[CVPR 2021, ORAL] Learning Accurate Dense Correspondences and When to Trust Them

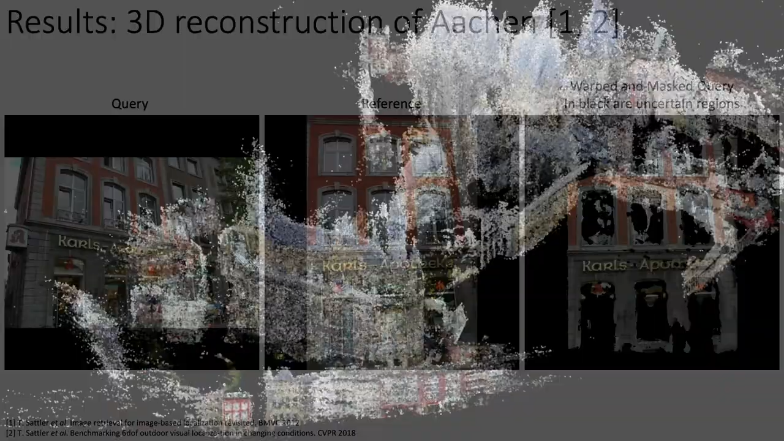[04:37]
We then feed all of these confidence matches to ColdMap, and this is the resulting 3D reconstruction of the Aachen city.
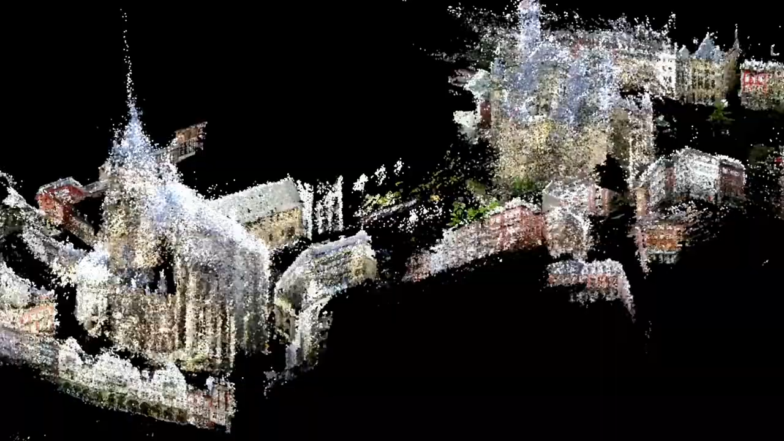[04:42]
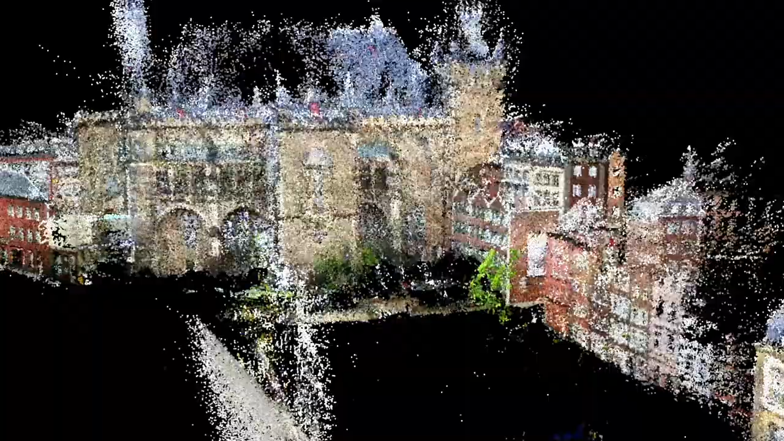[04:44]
We see here that buildings are reconstructed with high quality.